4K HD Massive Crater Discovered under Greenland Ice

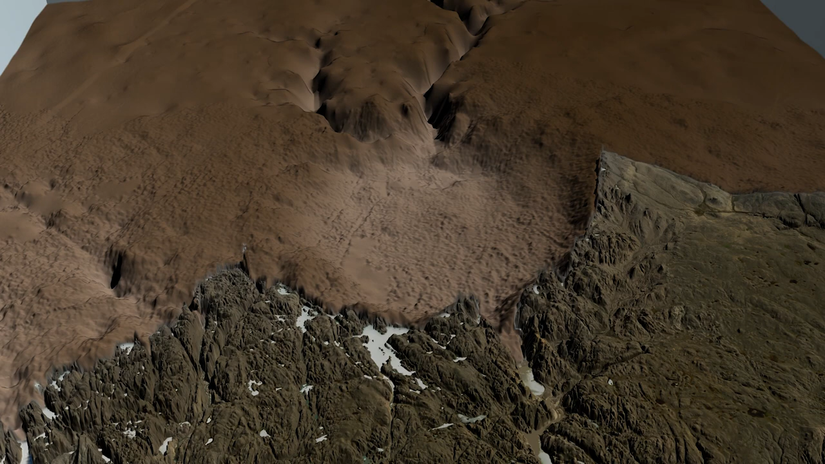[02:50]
Crucially, the Hiawatha impact crater still looks like an impact crater,